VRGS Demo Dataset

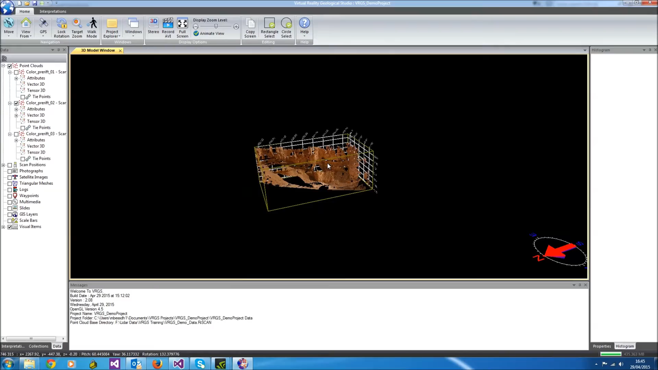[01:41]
It is left mouse button to rotate the model. Right mouse button, translate in and out. Both mouse buttons or middle mouse button if you've got one to translate. Left and right and up and down. And shift and the left mouse button rotates the model along the direction you're looking,
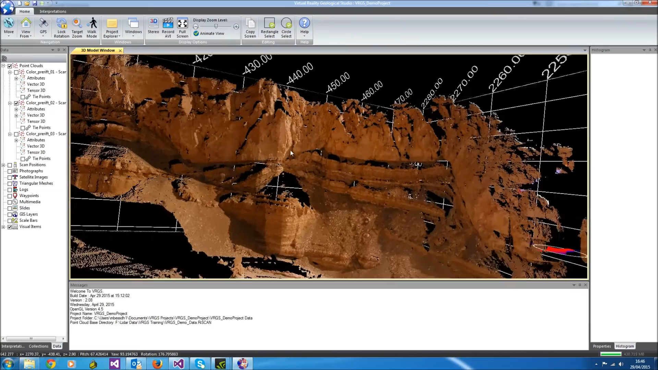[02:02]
which allows you to level the data set when you've been doing lots of manipulations in the 3D view. So our first task is to look at the attributes for pre-rift 02. We can expand the attributes folder in the data tab and we can switch between looking at intensity and the red, green and blue colour channels.
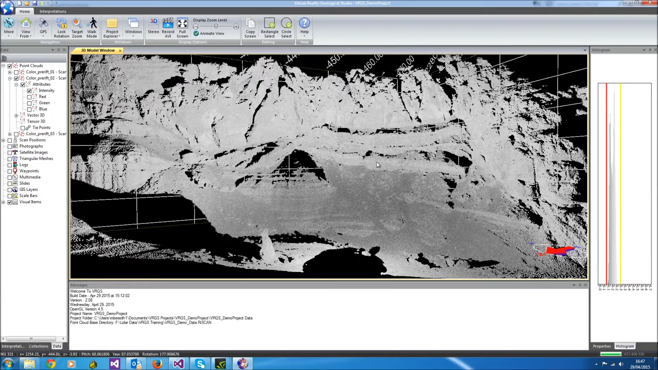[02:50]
We can do a contrast stretch on the data, in this case the intensity data, and we can change the colour map as well if we wish. Now the intensity data is of limited use, so we're going to generate some other attributes.
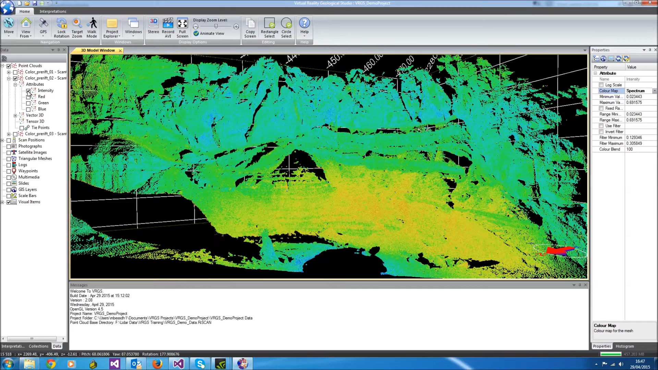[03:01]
So I'm going to go to right click on the point cloud, attributes, tensor analysis, and select all the output parameters and just accept the default values. And increase the optory level by 1. This will speed up the processing.
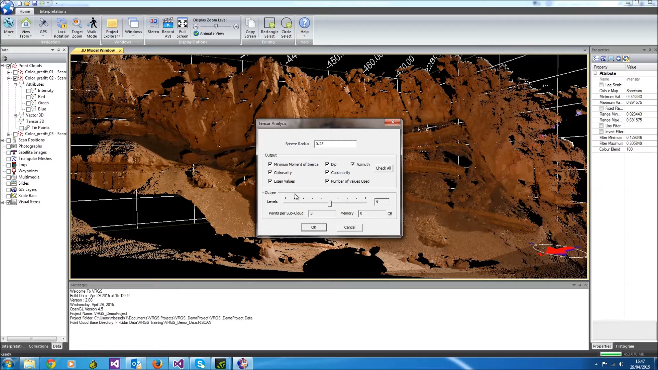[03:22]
So the processing is complete and we now have some extra attributes. We have observations, eigenvalues, dip, azimuth, coplanarity, among others. So let's look at coplanarity. This tells us how flat the data in the point cloud is over a certain area. And that was the search sphere radius that was set in the attribute analysis dialog.
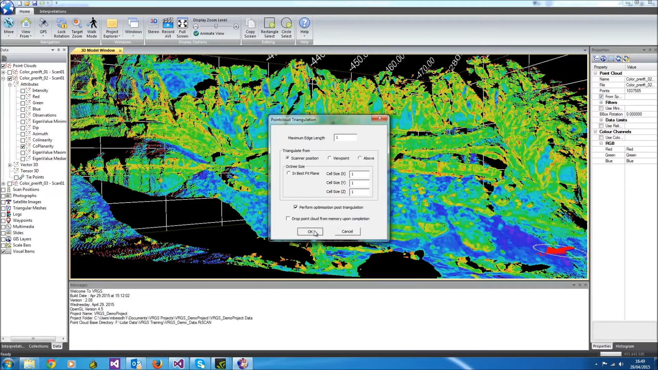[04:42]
So I'm going to right click, operations, triangulate. And I'm just going to accept the default values. And this will create a mesh from the point cloud dataset. If you look in your data tab, you'll see a triangular meshes folder. A new TIN, triangulated irregular network, has appeared in that folder. And we have a process bar that's telling us how much has been completed of the process. If we select the object, the mesh, and look in the properties tab, it shows us in more detail how much of the process has been completed.
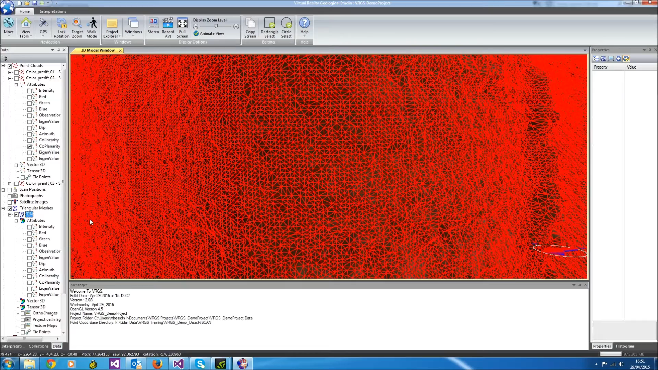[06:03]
All of the attributes that we generated on the point cloud have been translated across into the mesh data. So we can still look at all of those. So let's try that. We'll go to mesh structure, switch off the mesh,
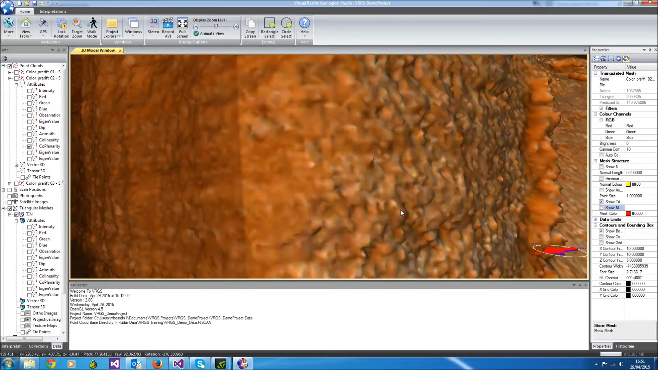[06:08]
and we can look at, say, a coplanarity attribute on a mesh.
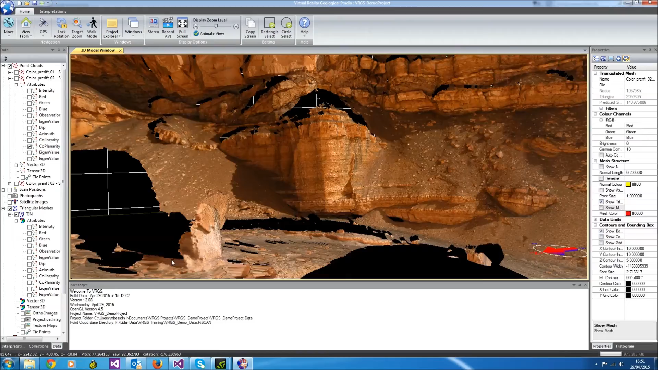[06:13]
The same histograms are found for the mesh data as they are for the point cloud attributes.
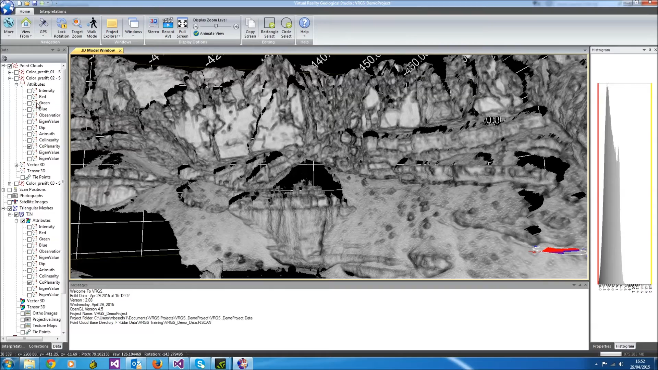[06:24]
Let's have a look at a little bit of interpretation.
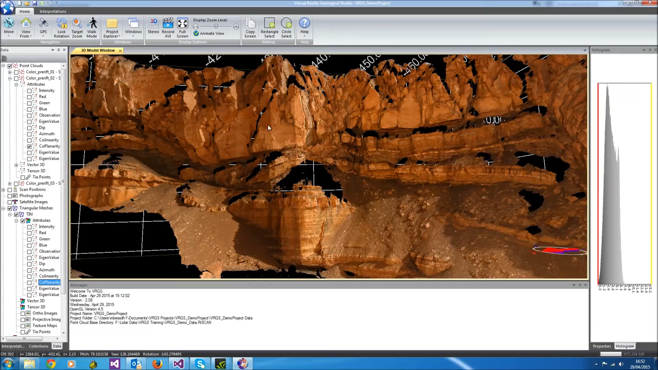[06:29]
There are some nice flat surfaces,
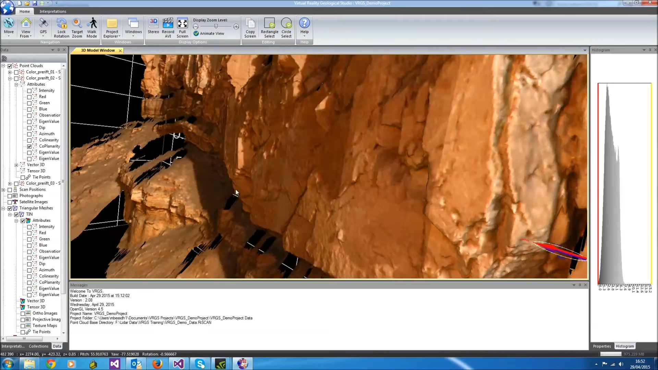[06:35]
fracture planes, on this exposure here.
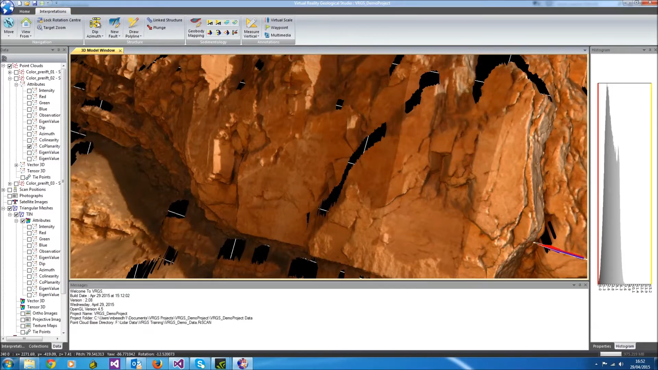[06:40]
So I'm going to go into my interpretations tab, click three points using the dip azimuth tool, and that gives us a measurement.
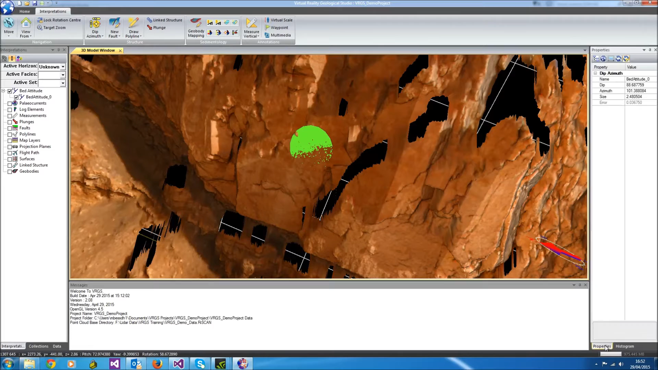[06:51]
So I can see that that fracture plane is dipping at 88 degrees towards 101. It's very steep. We can interpret polylines. So we'll interpret a horizon going round here. So we just click the points on the horizon that we're interested in.
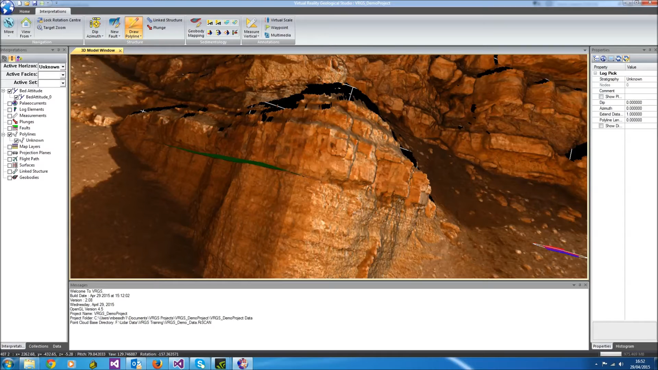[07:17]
Double click to finish. And the surface is extruded
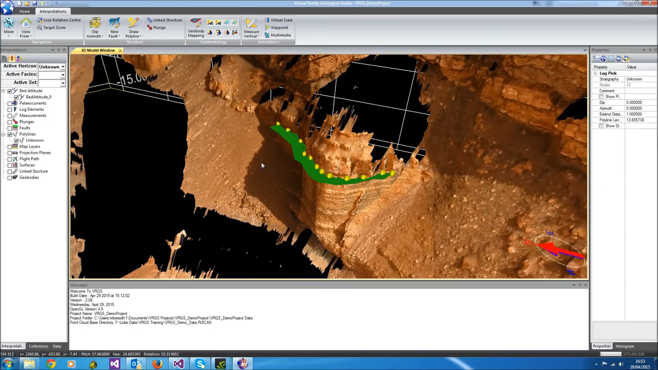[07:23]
in and out of the outcrop data so we can see the position of our interpreted line easily.
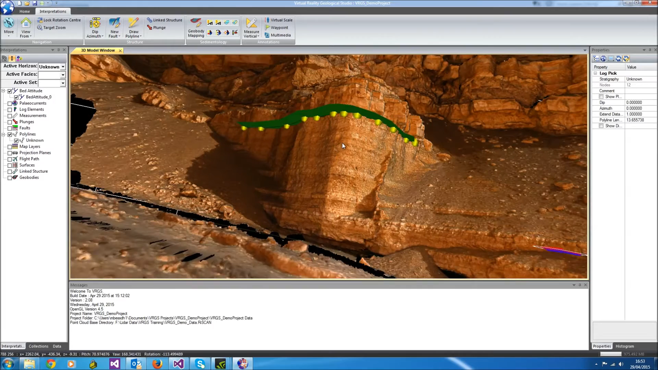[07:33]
We can use a similar measurement approach for measuring the orientation of the bed as we did for the fracture plane. So now we've got a dip of three degrees towards 1.9.
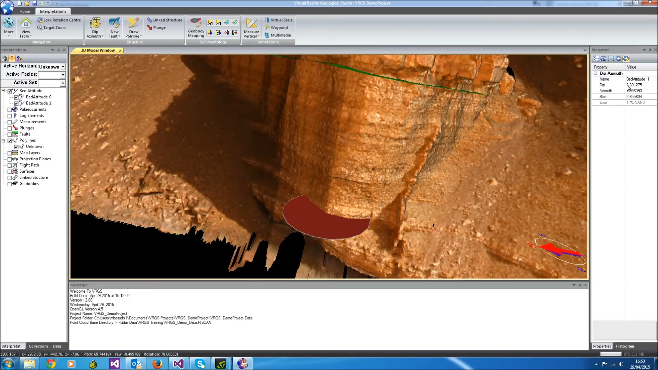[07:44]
We can also interpret a fault. Now there's a fault that runs down through this part of the data set here.
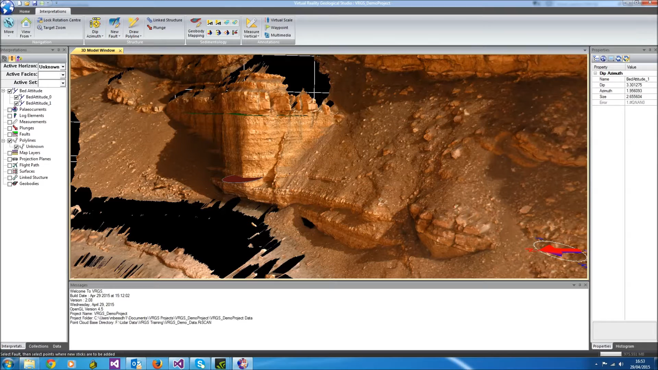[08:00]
So select some points, double click to finish, and there's our fault plane.
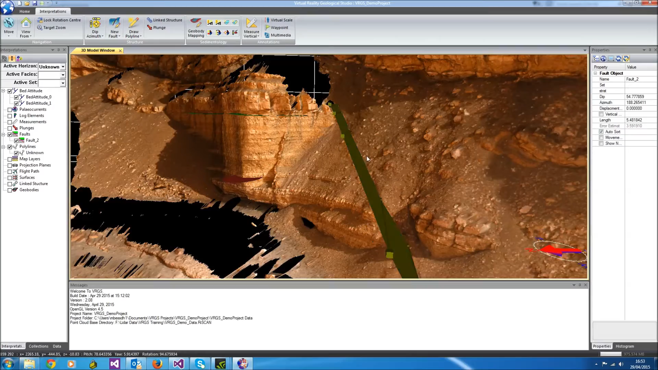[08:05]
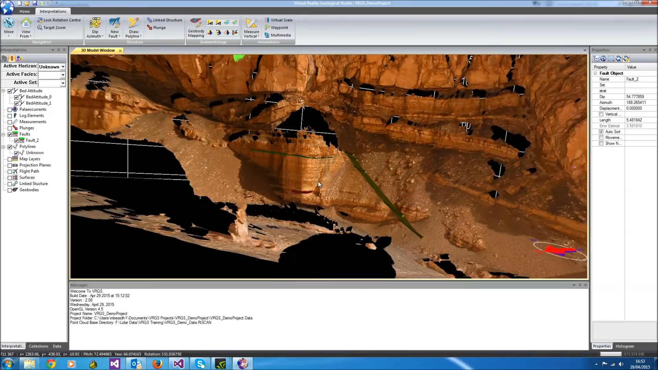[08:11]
All of the interpretations appear in the interpretations tab under their relevant folders. Selecting them brings up the properties. So from this we can see here fault two has a dip of 54 degrees and an azimuth of 188.2. And that's an average best fit plane for the points that have been interpreted for that fault.
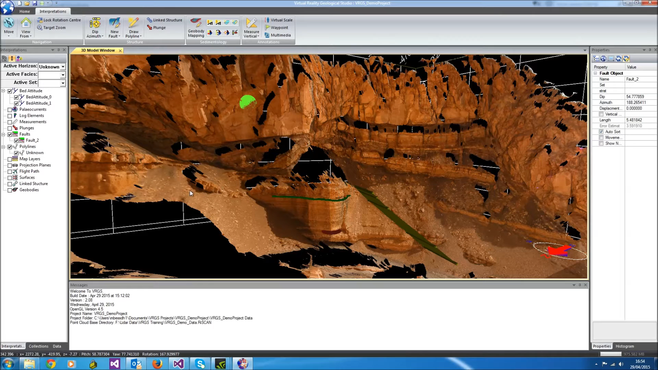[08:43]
If we go back to our data tab and go back to our
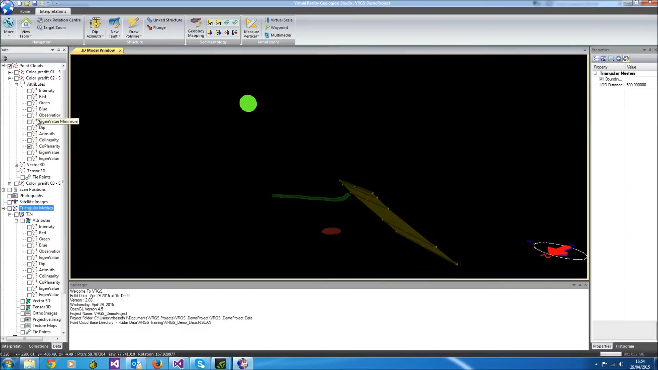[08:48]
point cloud we'll look at some filtering just to finish off. Take our point cloud, click on it, in the data tab, look in its properties and we find filters. We can set filters for coplanarity.
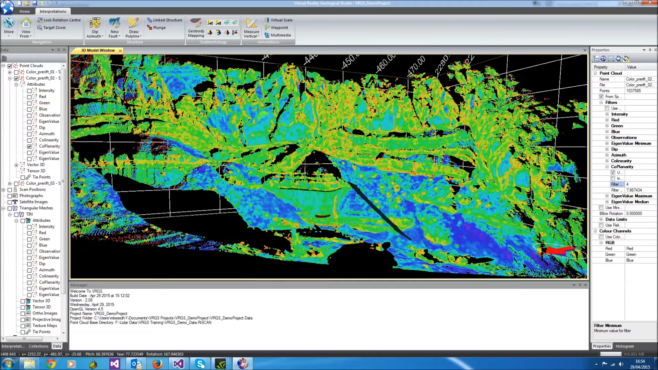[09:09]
So I'm going to use a filter and show values greater than four. So this is just now displaying the high coplanarity values within the data set. I'm also going to put a filter in to remove these dips that are the dips of the scree slopes.